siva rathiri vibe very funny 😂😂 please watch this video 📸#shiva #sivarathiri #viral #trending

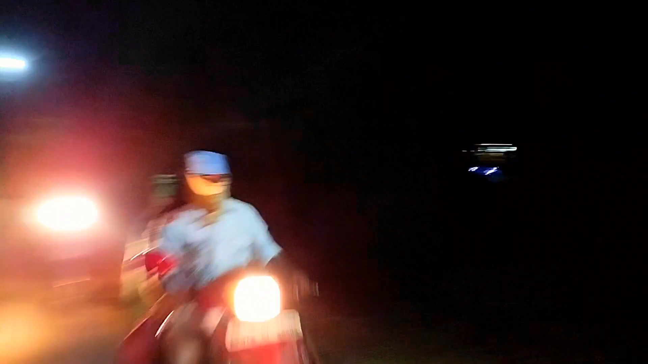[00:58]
అందరు ఇంటికి పోతున్నారు, మేము ఇప్పుడే పోతున్నాము. బూరలు పట్టుకెళ్తున్నారు, వీళ్ళు కూడా వెళ్తున్నారు ఇంటికి.
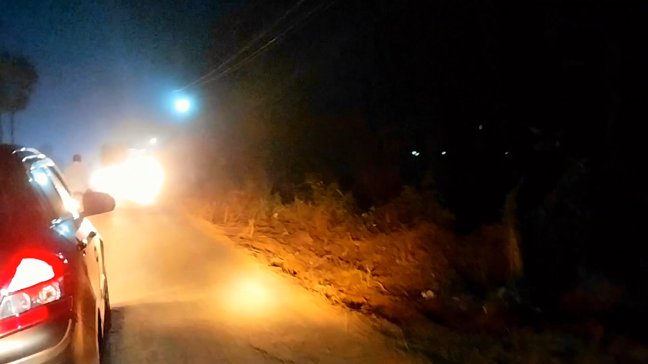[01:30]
మా ఫ్రెండ్ ఆ బండికి ఎదురు పెడతానికి తీసుకెళ్ళాడు. ఇక బస్సు డ్రైవర్ వీడి ఆడ పెడుతున్నాడు అనుకుంటున్నాడు. ఇక సరే అని ఇక బయలుదేరాం.
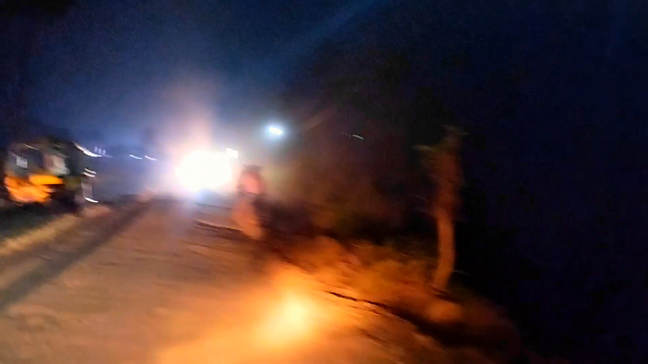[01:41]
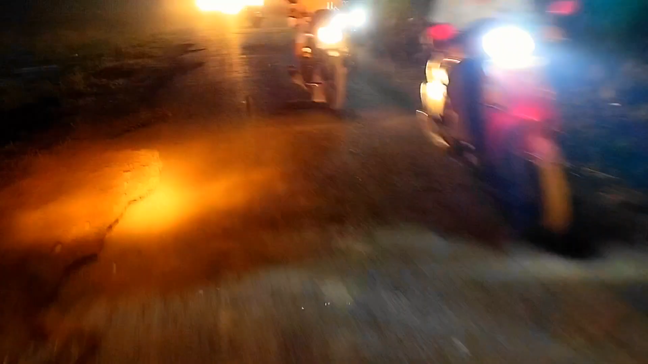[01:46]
ఎటు చూస్తే జగన్ అన్న రోడ్లు సూపర్ ఉన్నాయి, నెంబర్ వన్ ఉన్నాయి.